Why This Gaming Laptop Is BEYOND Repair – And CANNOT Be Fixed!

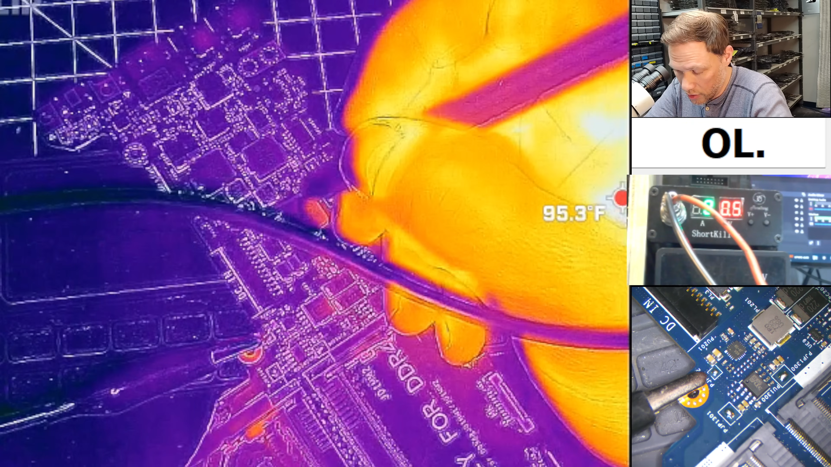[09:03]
So that's giving us 5 amps. It's giving 5 amps at 0.6. So let's see if we can figure out what's getting hot. I'm going to move my hand out of the way so you can see.
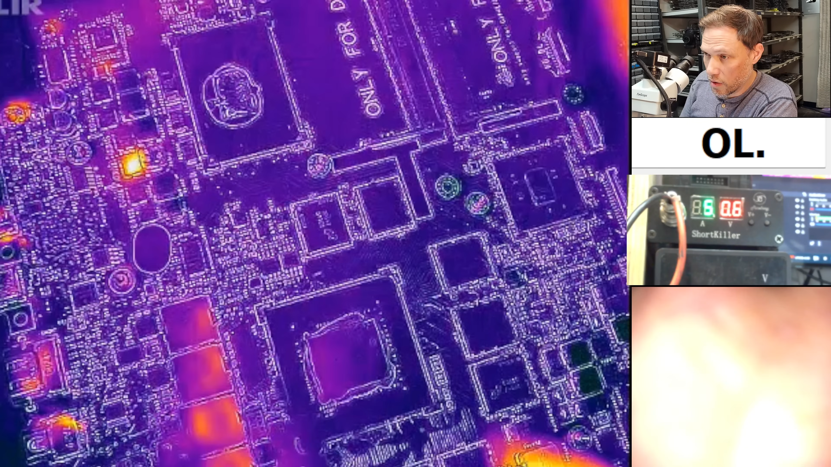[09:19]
Okay, here's the CPU and the GPU. They are not getting hot, but I do see a MOSFET on the CPU getting hot. Do you see that? Let's try it again.
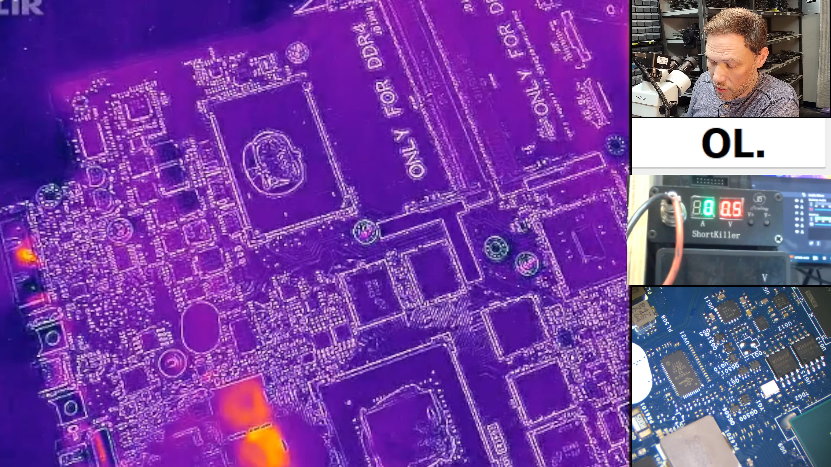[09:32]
Look at that. Okay, so let's figure out which one it is. This one. So it is this one right here. Okay, so why do you think that one's getting hot?